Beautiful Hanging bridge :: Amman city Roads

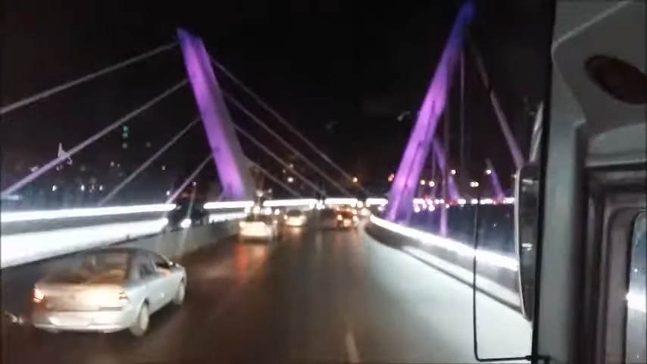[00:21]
They saw this beautiful bridge. Did you pass this bridge yesterday? Yes, yes. They made my Indian company. Yes. Indian company? Really? Oh, that's good. And now we are to the right.
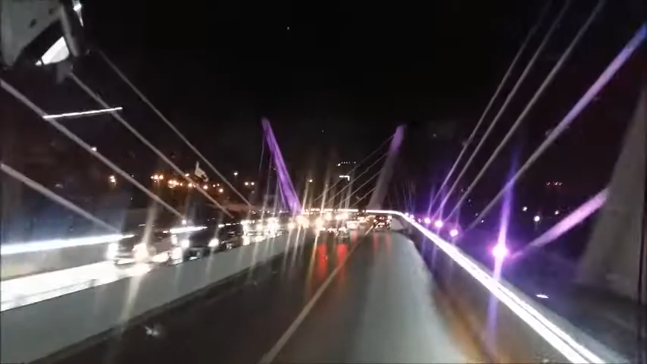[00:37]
You can see downtown Amman. Amman downtown to the right. Welcome back to my beautiful city.
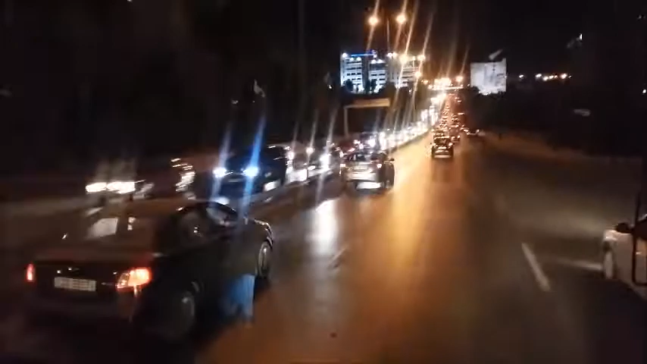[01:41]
This is an English way of doing the roads. Now most of the roundabouts are doing very bad traffic and traffic jams.